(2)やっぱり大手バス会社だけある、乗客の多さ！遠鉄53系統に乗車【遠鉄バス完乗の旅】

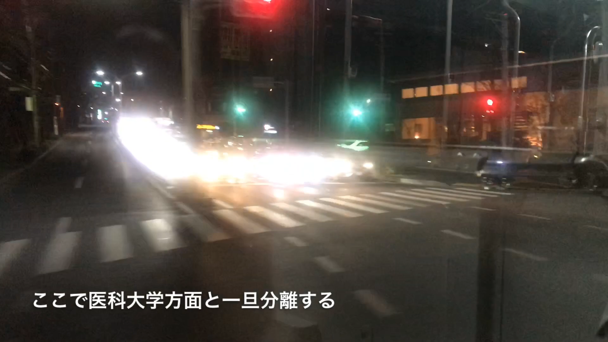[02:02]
片側に車線ある、とびゆう街道という道路を通っていくのですが、予想以上に渋滞がひどくて一向に進んでいきませんね。